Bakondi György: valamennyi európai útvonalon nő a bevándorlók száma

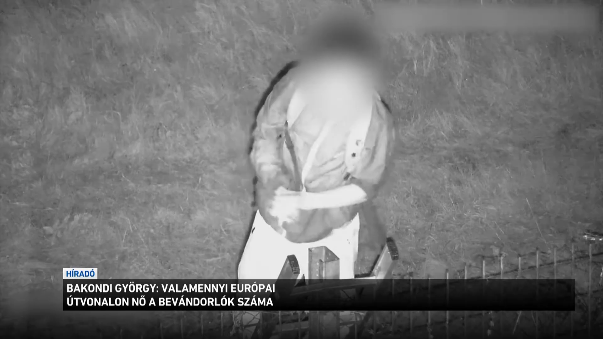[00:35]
Létrát támaszt a kerítésnek ez a migráns, majd kövekkel kezdi dobálni a rendőröket. Mások közben a térfigyelő kamerákban próbálnak kár tenni.